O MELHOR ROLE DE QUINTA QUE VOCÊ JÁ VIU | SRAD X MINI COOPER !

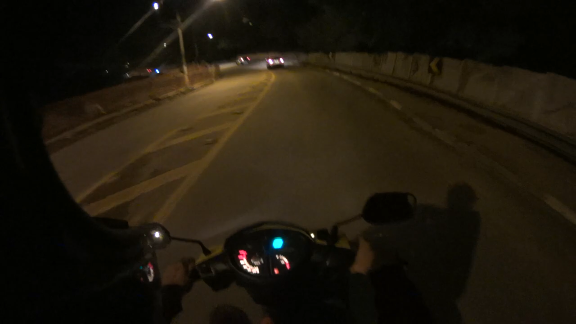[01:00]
Só que eu vou dar uma olhadinha no meu GPS antes, pra não me perder, né? O Brunão, o Jubileu, BRN96, ele trabalha de táxi, ele passou lá na frente do Pacaembu, me mandou mensagem, falou que tá lotado. Tem várias RD e várias DT. Então vamos lá filmar um pouquinho pra vocês, certo? Porque eu tô ligado que vocês vão curtir.
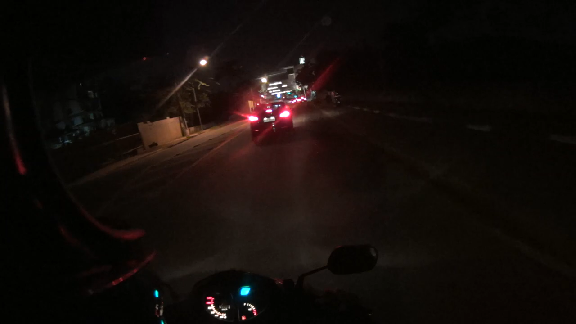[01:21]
Eu vou fazer esse vídeo aí. Não sei se eu vou fazer ele completo, mas eu vou fazer esse take aqui, bem editadinho, mostrando as motos, né? Eu chegando lá no rolê. Vamos ver no que vira, certo? Tô indo pra lá, até daqui a pouco, rapaziada. Olha o golzinho, passando num bom pau. É golzinho ou é moto? É moto. É red? Eita!
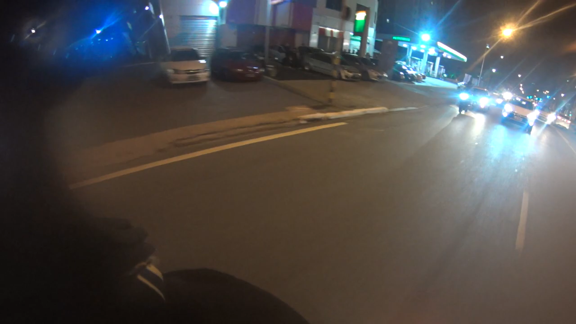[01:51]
Ó o corte, se liga, ó.
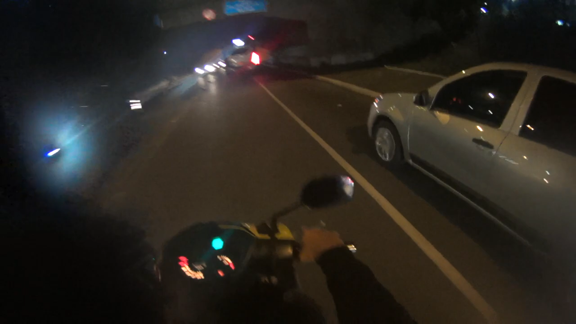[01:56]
É corte, certeza, ó. Olha o golzinho, mano. Eita, bicho louco.
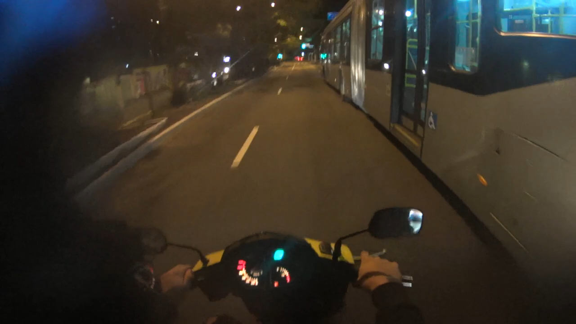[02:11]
Mano, o golzinho tá vindo no mó pau aqui, viado. Tô com medo.
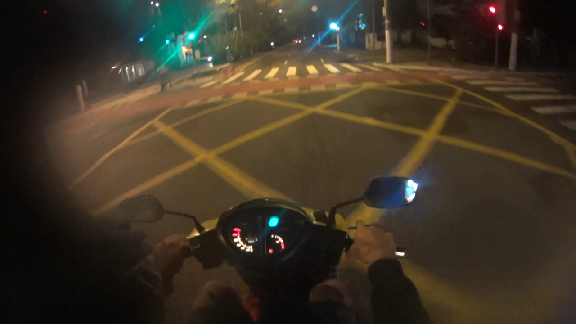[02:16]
Vou encostar aqui pra direita, velho.
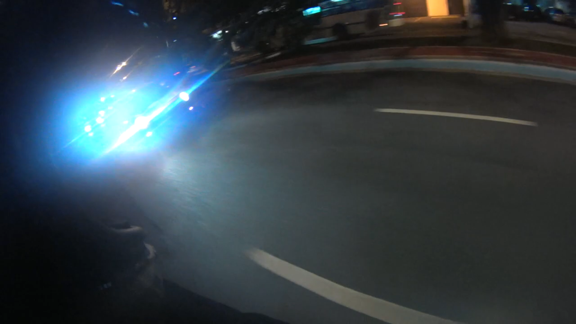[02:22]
Eu acho que é o Gui,
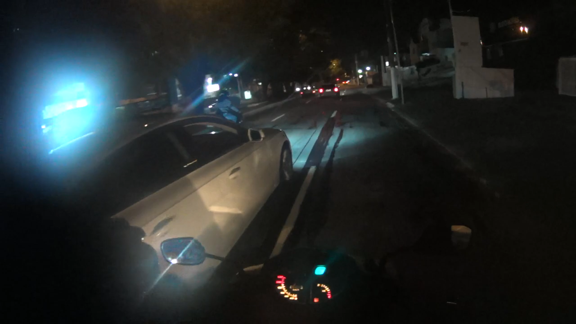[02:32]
velho. Eu acho que é o Gui. Gui 50. Olha. Nossa. Eita preuga. Nossa, viado. Cacete. O que é isso aqui, parça?
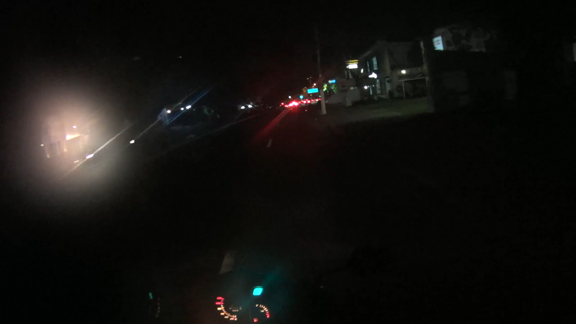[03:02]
Nossa, eu vou colar toda quinta-feira aqui, mano. Nossa, tá lotado. Gui 50? E aí, filho?